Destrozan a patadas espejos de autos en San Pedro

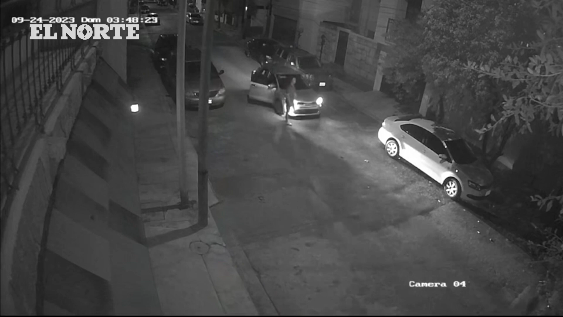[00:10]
Cámaras de seguridad captaron los hechos ocurridos en la madrugada del pasado domingo, cuando los hombres arribaron en un carro, se pararon en medio de la calle y luego fueron descendiendo para provocar los daños. Después de vandalizar los autos, los jóvenes huyeron del lugar. Vecinos de la colonia San Petrina reportaron que ese día también amanecieron ponchadas las llantas de unos diez automóviles.